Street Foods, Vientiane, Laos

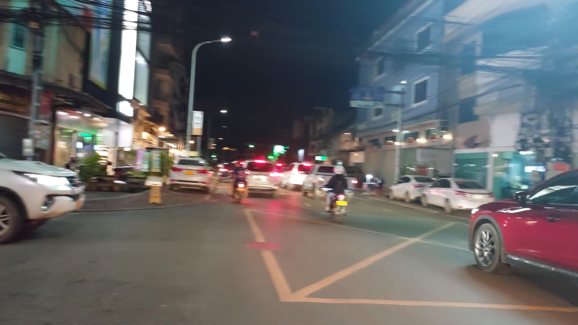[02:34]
So this is the city center right here. We tried a dim sum yesterday over there.